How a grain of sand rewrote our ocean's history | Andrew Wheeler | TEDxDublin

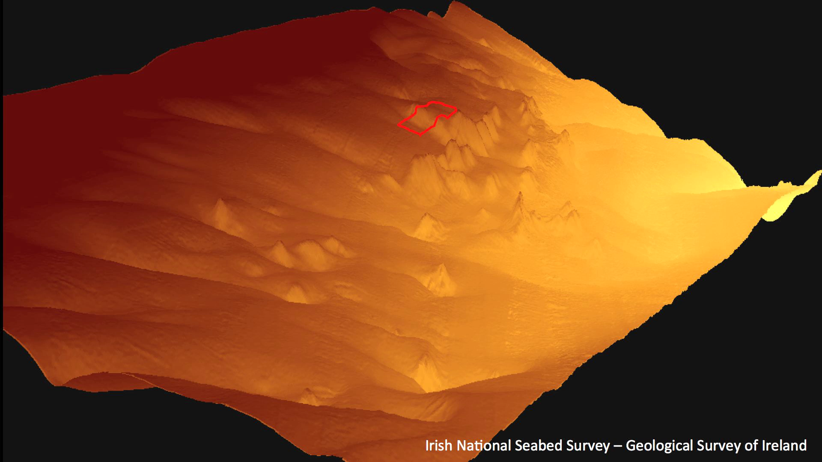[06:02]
There's a whole landscape down there. There's a series of channels that go into a bigger channel that goes off even deeper off of the map.